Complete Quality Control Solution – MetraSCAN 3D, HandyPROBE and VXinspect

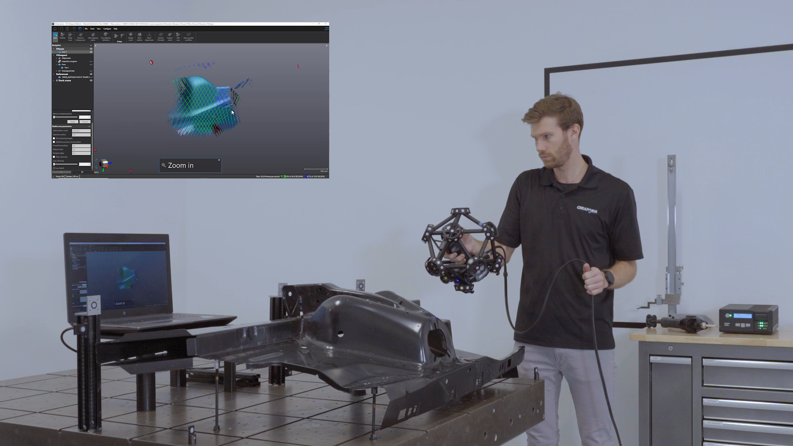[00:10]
It has been engineered to perform highly accurate and repeatable metrology-grade measurements and 3D geometrical surface inspections.
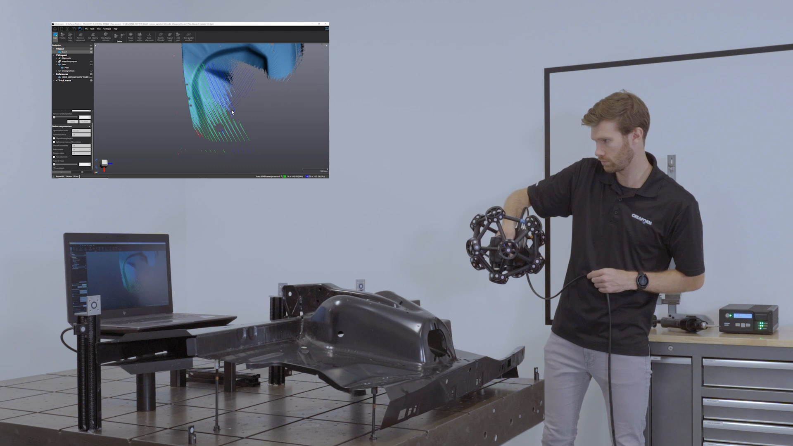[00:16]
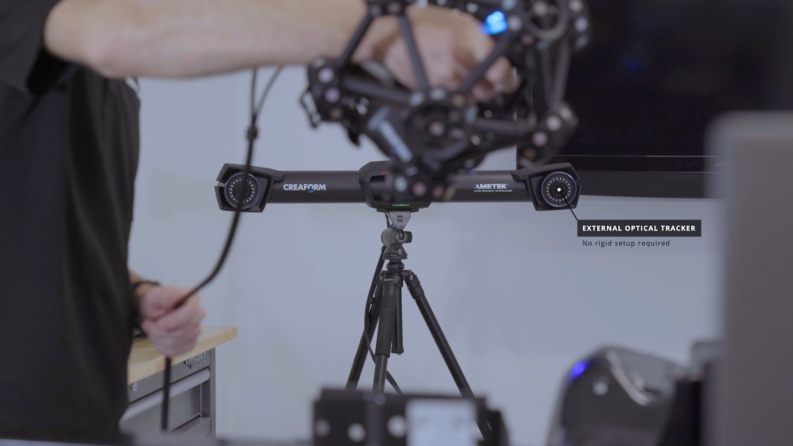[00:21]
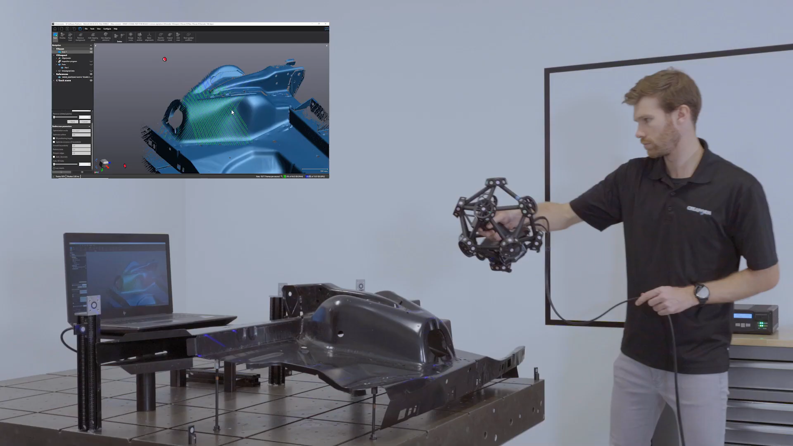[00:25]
Its impressive specifications meet quality control requirements. Indeed,
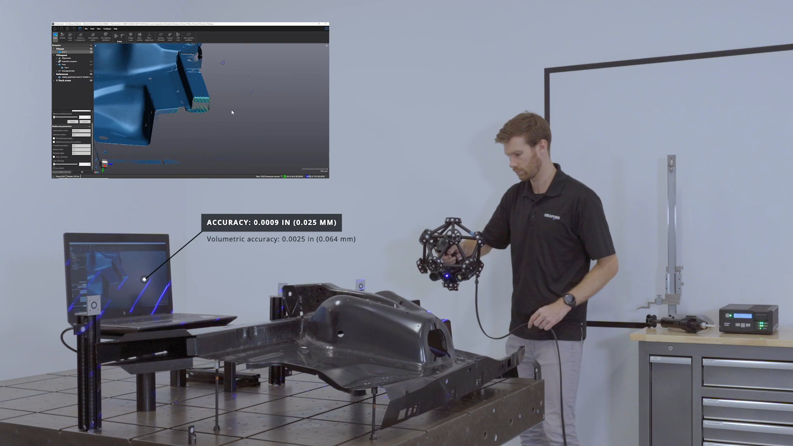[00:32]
it has a 1 thou accuracy for local measurements and a 2.5 thou volumetric accuracy.
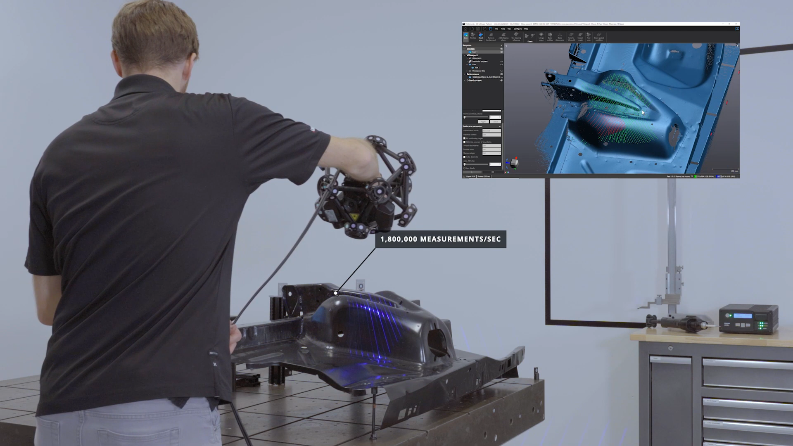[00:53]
your 3D scanning inspection workflow has never been faster, even for high-volume production environments. Once the data is acquired, quickly switch from the acquisition module to the
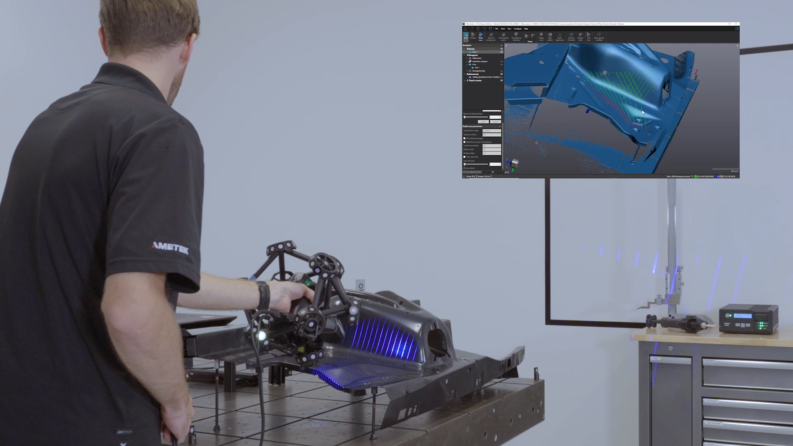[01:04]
inspection module VX-Inspect to compare the data to a CAD model or to another mesh.
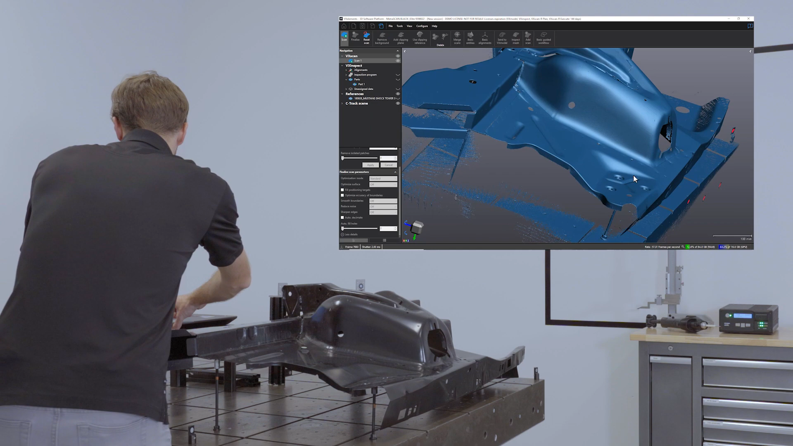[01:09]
From color mapping to dimensions and GD&T,
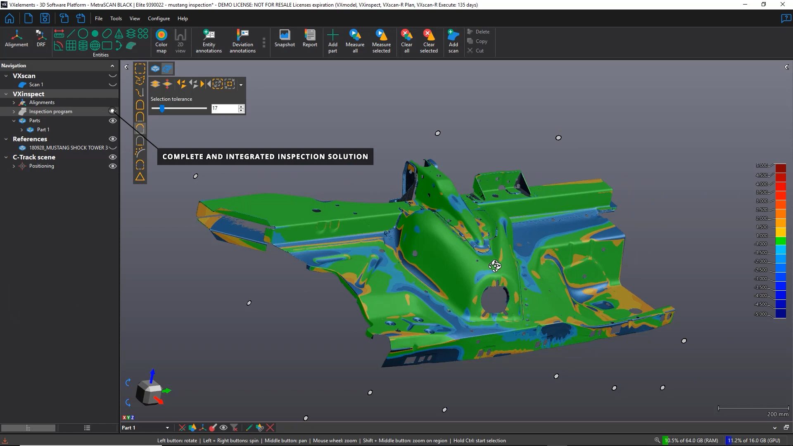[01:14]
VX-Inspect has all the tools you need to complete an advanced quality control project.